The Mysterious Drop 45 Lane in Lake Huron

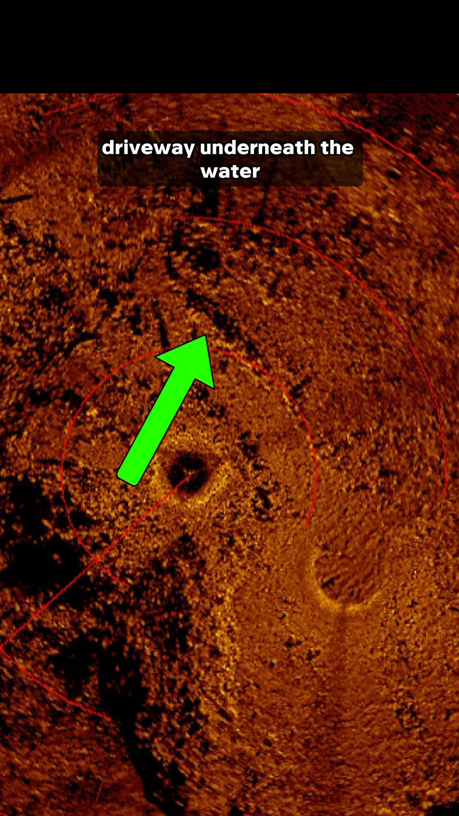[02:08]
They found the stone lined lane that the hunters would use to lure animals towards them.